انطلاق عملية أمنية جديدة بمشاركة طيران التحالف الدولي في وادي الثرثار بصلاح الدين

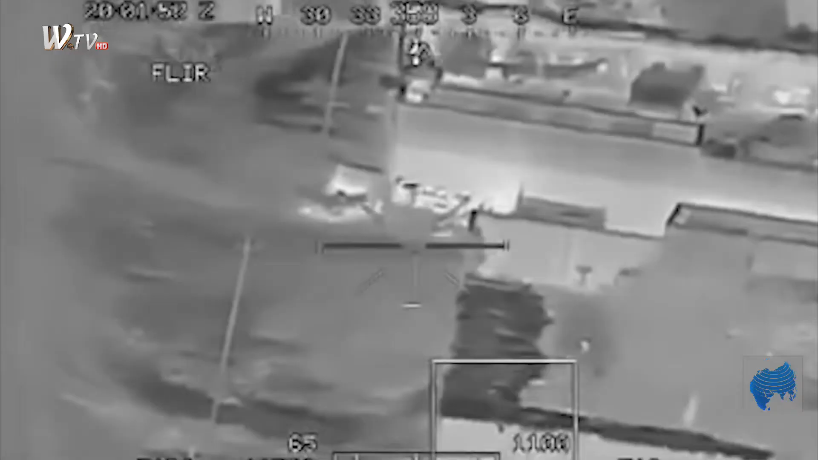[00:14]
في بيان أصدرته الخلية أنه تم اليوم تنفيذ عملية نوعية مخطط لها بناء على معلومات استخبارية قدمها جهاز المخابرات الوطني بوجود كهوف وأوكار تحت الأرض في مناطق وادي
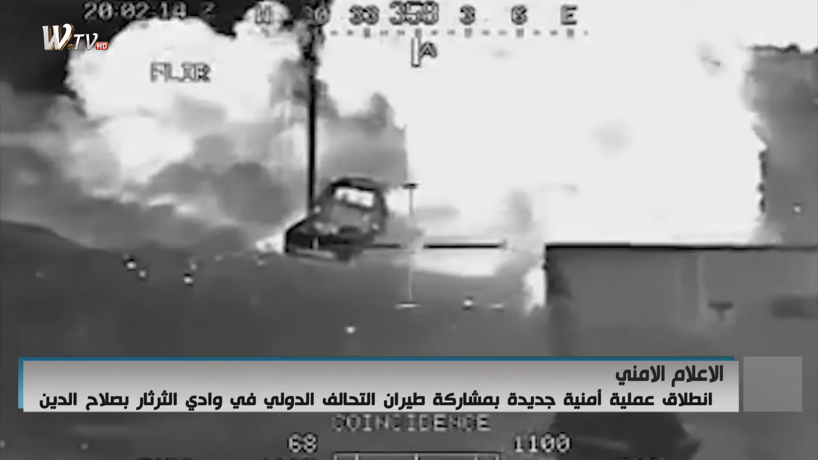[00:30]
الثرثار حيث جرى تأكيد هذه المعلومات من خلال طلعات جوية استطلاعية مستمرة نفذها طيران القوة الجوية وطيران التحالف مبينة الشروع بواجب مجاهمة المنطقة قبل ضربات جوية دقيقة نفذها التحالف الدولي على عدد من الأهداف وزالت العمليات مستمرة